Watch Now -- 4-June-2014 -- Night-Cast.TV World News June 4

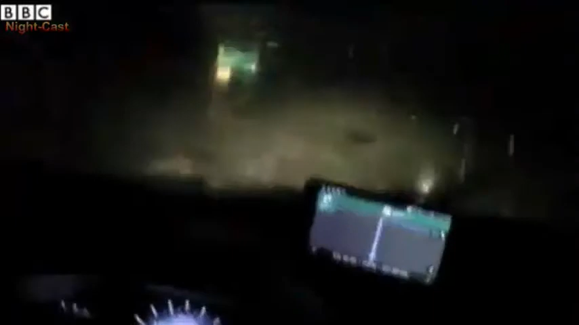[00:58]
You can hear these hailstones smashing the front of a windshield.